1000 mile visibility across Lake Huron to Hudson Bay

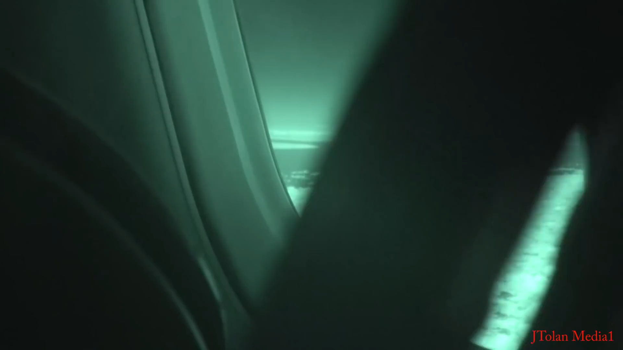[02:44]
The infrared can pierce through the blue haze of the atmosphere. The contrast is just incredible.
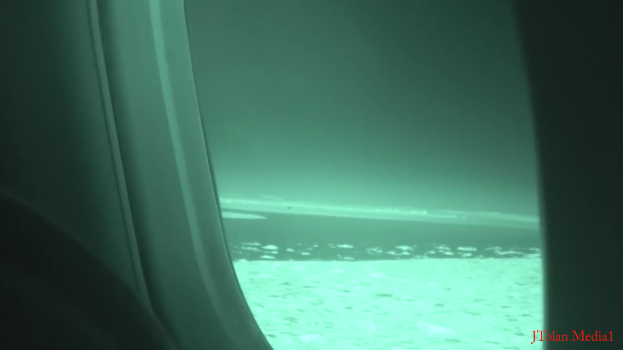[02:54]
Look at that. Now I'll be adjusting the color saturation and contrast in Adobe Premiere.
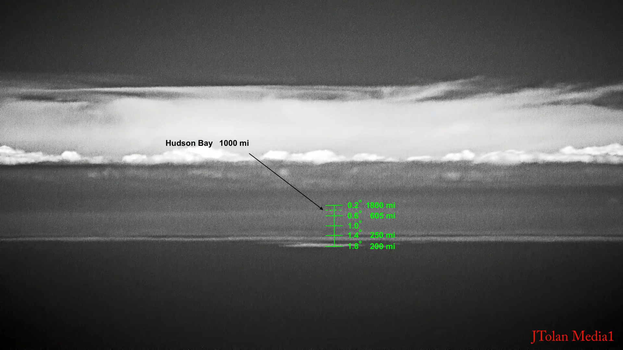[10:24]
Now here's the analysis, folks, in case you don't believe it. Because it is hard to believe. So I know where Duck Island is or Great Duck Island at about 200 miles. And then across over there, 250 miles. I take those two distances and just use simple trigonometry and find the angle on a flat plane. 1.4 degrees and 1.8. That gives me a difference of 0.4 degrees.